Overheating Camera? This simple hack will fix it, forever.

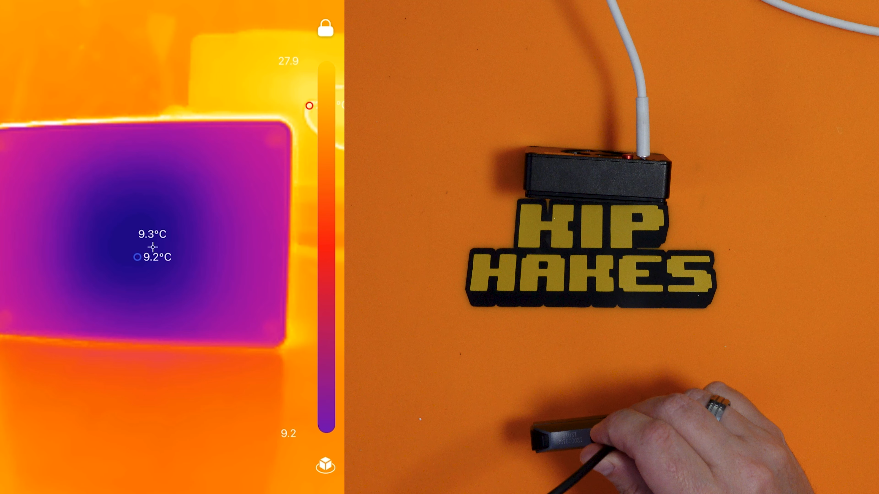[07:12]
On screen: spot 9.3°C
Oh my goodness we've got a cold spot of 7.8 degrees. 7.2, 7.1, 6.9. Yeah it's sort of fluctuating. It's going up a bit.
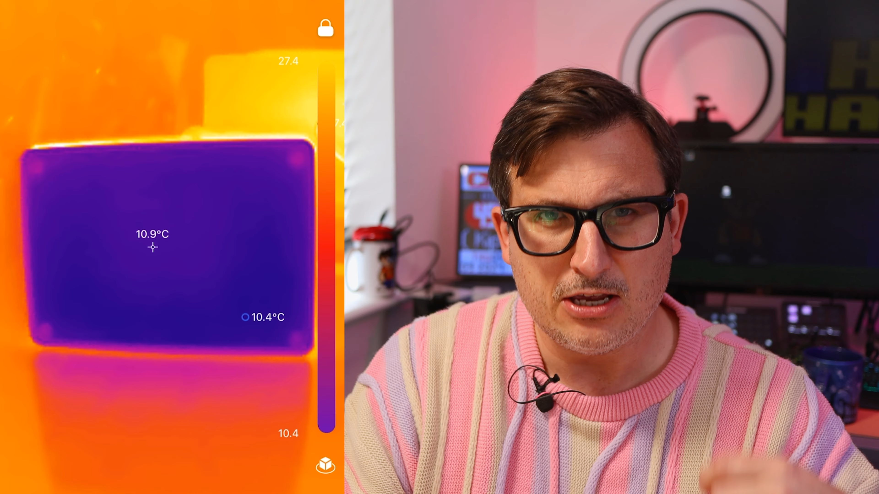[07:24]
On screen: spot 10.9°C
You can sort of hear the fan change in tempo and pitch when it gets really cold like yeah 8.3.
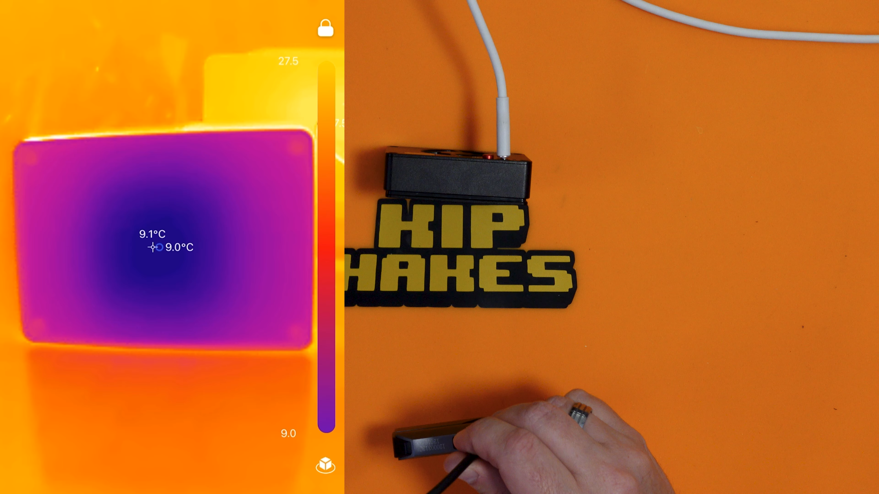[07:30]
It's getting faster and faster and then it seems to sort of let off a bit and the temperature creeps up. That's obviously how it's regulating the temperature. Now what's it kicking out at the side here? Okay so it is getting quite warm at the side. We've got a hot spot of about 33 degrees. Again not stupidly hot but yeah you can feel like warm air but that's okay but Jesus man that's mental.
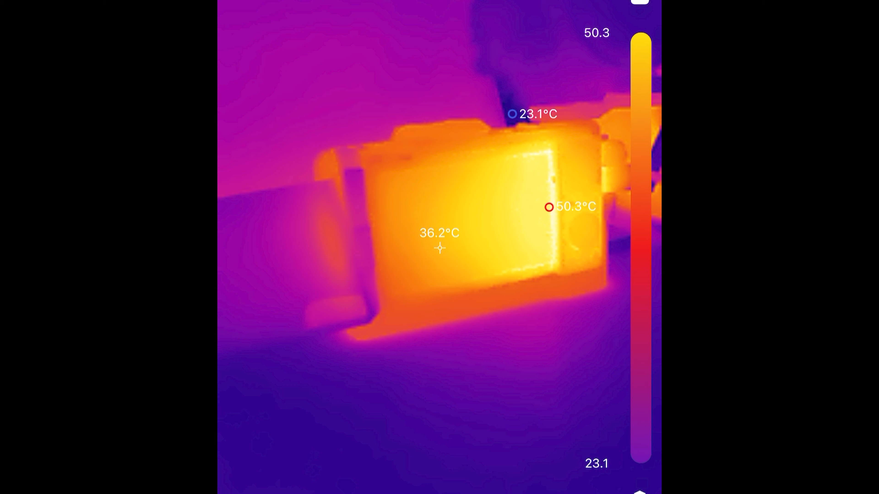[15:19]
On screen: spot 36.2°C, min 23.1°C
It was just keeping the camera super cool and I did actually get a little bit of footage where I filmed the camera with the thermal imaging
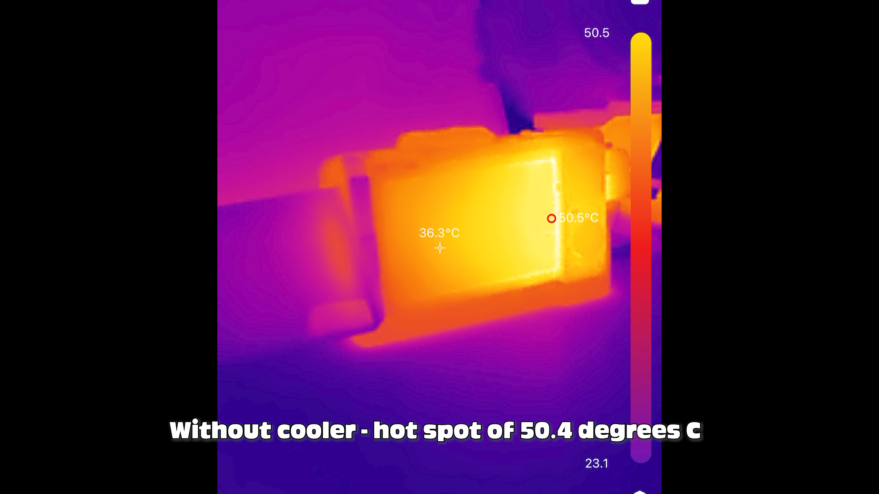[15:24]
On screen: spot 36.3°C
camera so I could see a comparison between not having the cooler on and having the cooler on.
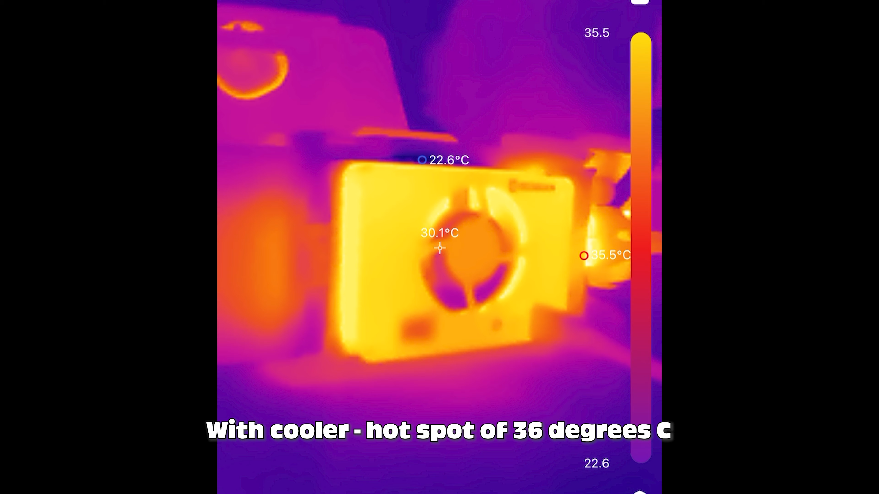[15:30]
On screen: spot 30.1°C
And the camera did get very hot without the cooler being there and then when the cooler was there it was a much more bearable temperature and it must have been because the camera just lasted.